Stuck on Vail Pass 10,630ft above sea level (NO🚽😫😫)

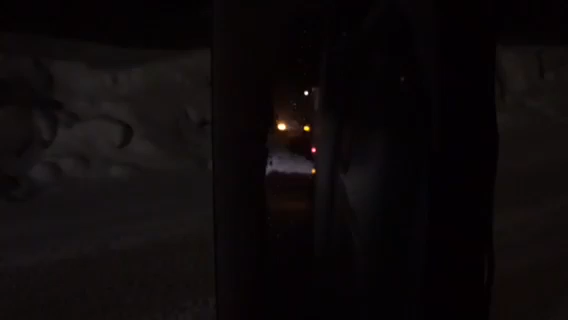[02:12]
We just over to the side. Now my truck doing the roof doing. Just look at the mountain, the snow. On the side.